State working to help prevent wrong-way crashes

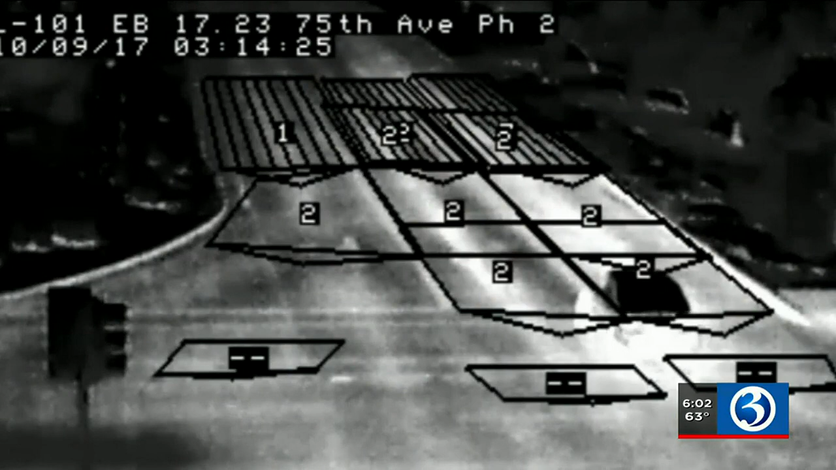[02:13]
Beginning next year, 15 360-degree cameras will be installed in areas that are seeing the most wrong-way crashes. When the camera senses a car is going the wrong way, lights will be activated.